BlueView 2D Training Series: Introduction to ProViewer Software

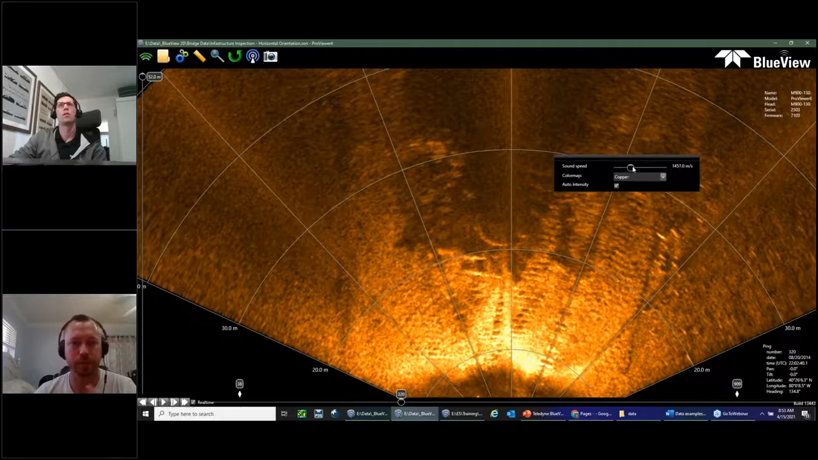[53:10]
it like this um and and you adjust the sound speed to where it's it's a straight line and that that's that's the best way to do it um you know visually and that'll get you within a few meters per second yeah yeah so if you if you are unsure you can you know find you know find a flat wall point the sonar directly at the wall you'll obviously see
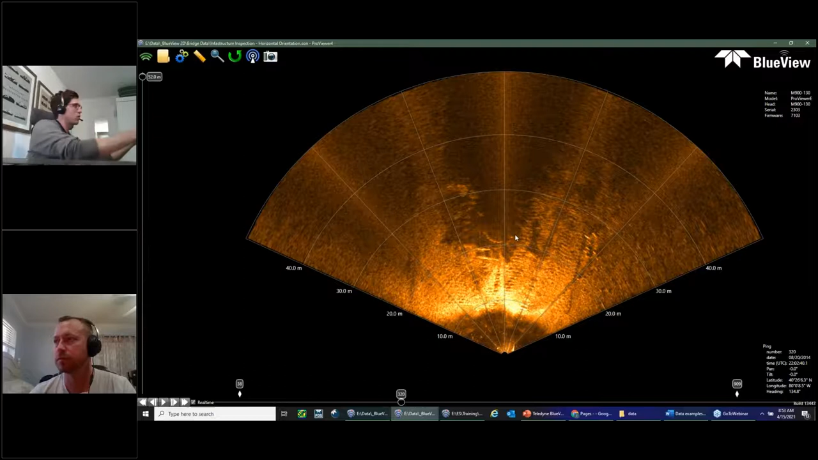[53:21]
you'll see the wall here and then just adjust the sound speed to extremes and you'll see the wall kind of split and if you just match up those lines you know your sound speed's about right um and again you can do that afterwards so don't stress about it too much when you're actually acquiring data um because you can change that after the fact and kind of export a subset with the correct sound speed so um yeah sorry we don't have a good good data set now without searching for it but flat wall point the sonar at the flat wall and and make sure the wall looks flat in the imagery
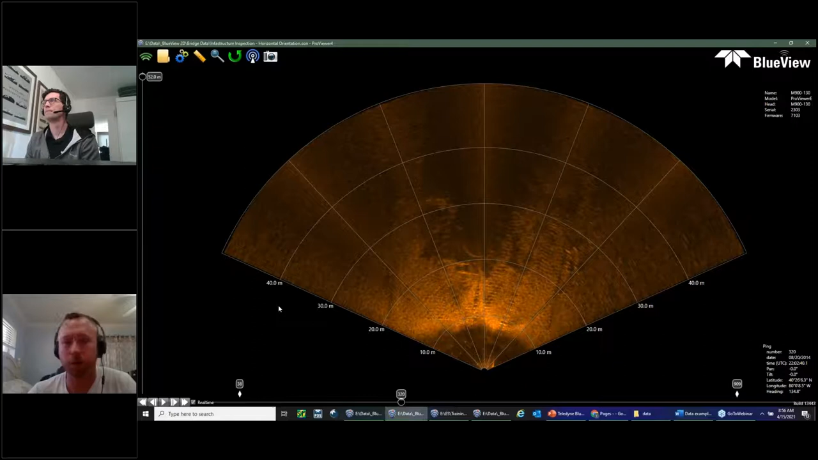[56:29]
uh one more question about sound speed um when we were reviewing the data if you can uh do an extreme uh change in the sound speed real quick um right the um the gaps that were seen in between sectors uh is that an indicator of uh of the wrong sound speed and that uh the answer is yes so um if you if you do see gaps
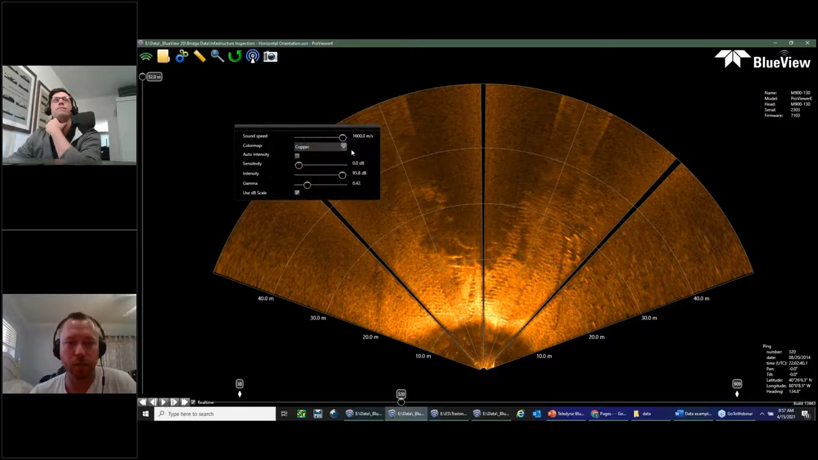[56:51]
or um if for example i've seen this uh frequently if you're in a in a harbor and there's lots of pilings in uh in the harbor uh
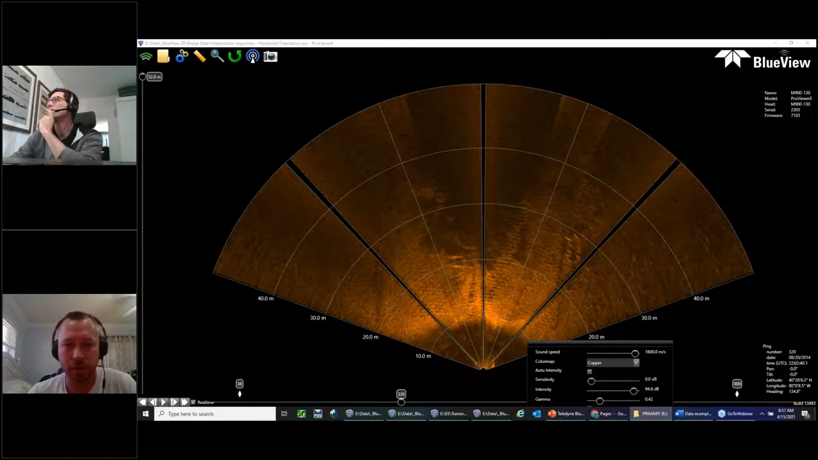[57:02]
from docks and stuff if if you see a target that is uh that disappears and then comes back between uh you probably can't see my cursor but uh tyler if you can
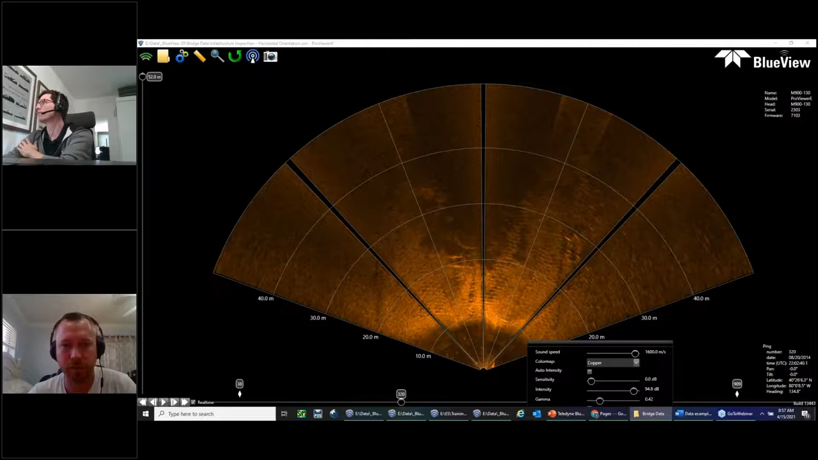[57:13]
show where uh you would see it um a piling disappear in the sector uh uh oh i get the sound speeds
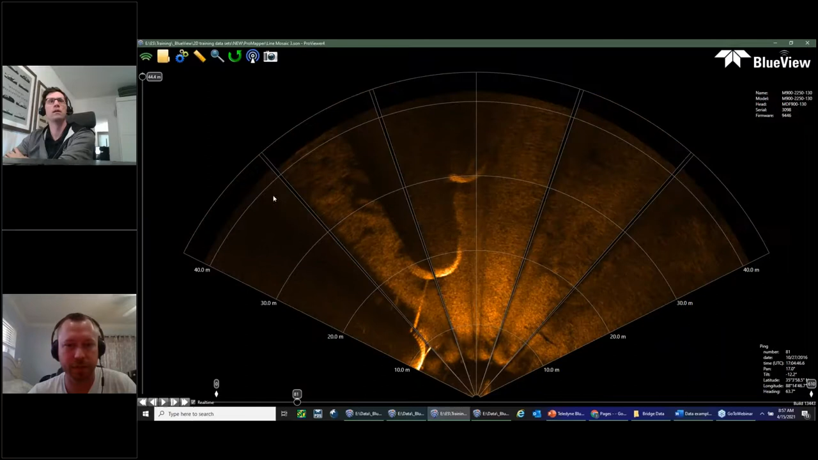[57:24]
well yeah yeah if the sound speed is the extreme one way or the other uh you might see it between the sectors you might see a target disappear and then come back um and that's uh that's an indicator of uh incorrect sound speed yeah i mean in general it's not going to i mean we're right now we're at 1400 meters per second which is not a sound speed you'll probably ever be at that's you know very very cold water very cold water um so if you're
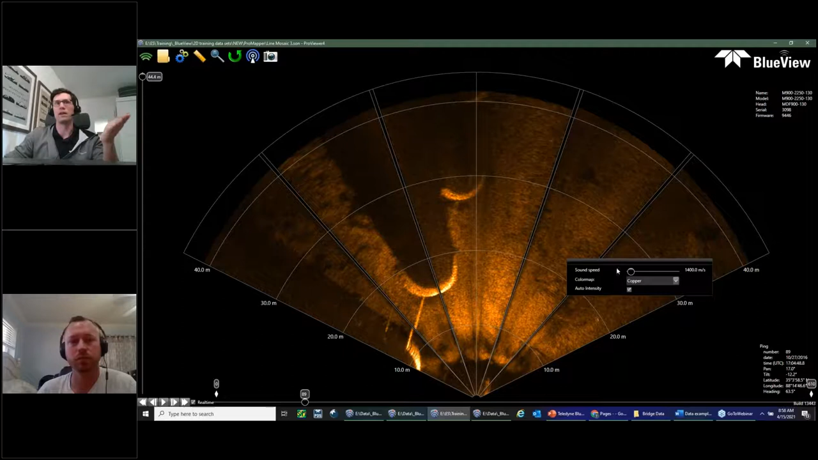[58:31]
it just might in this case in the extreme case here's actually that break in the wall i was talking about um it would create something like that it won't you know make you miss the wall entirely it will just kind of uh make your data slightly off uh in this case i can just line up the wall with the slider
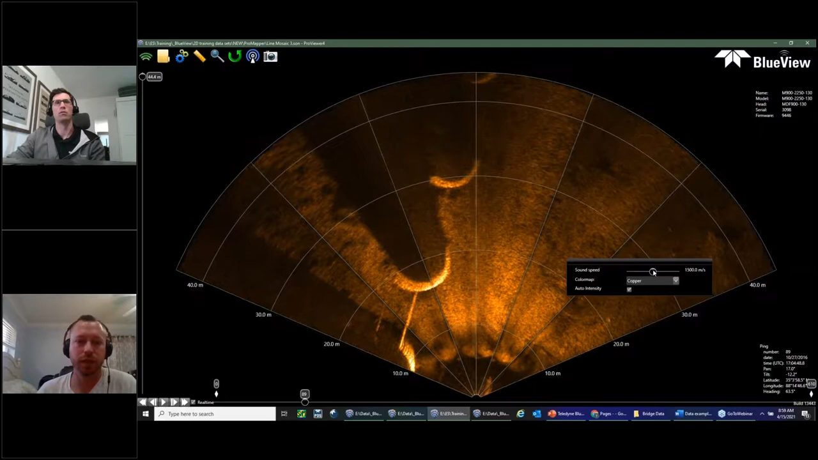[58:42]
and we're and and as as we're as you can see here we know we're going to record a data set and it's adjustable after the fact as well so if you are a little bit off um and and you're just looking for a good
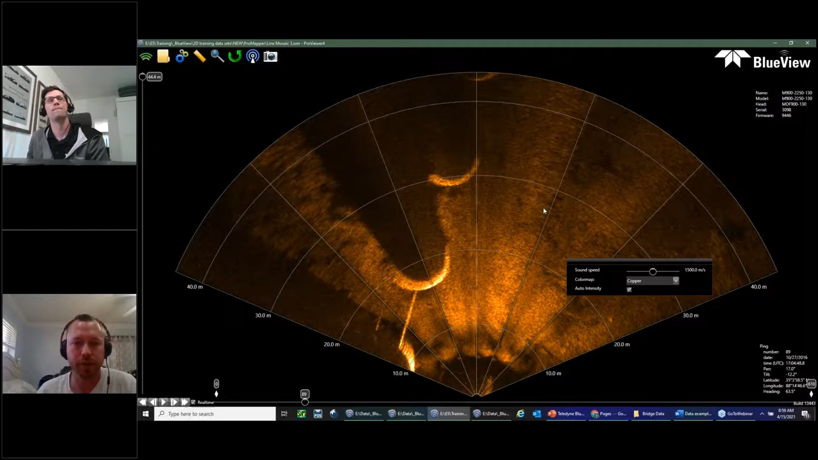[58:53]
image and not uh you know survey grade measurements um you just use a slider bar uh but if you are looking for those survey grade measurements um you know make sure you have a sound velocity probe on site so you are getting the best uh best measurements possible or temperature readings at the very least at the very least um yeah so i would stick with the default it's 1500 meters per second while you're while you're acquiring that's like i don't know what is that 65 70 degree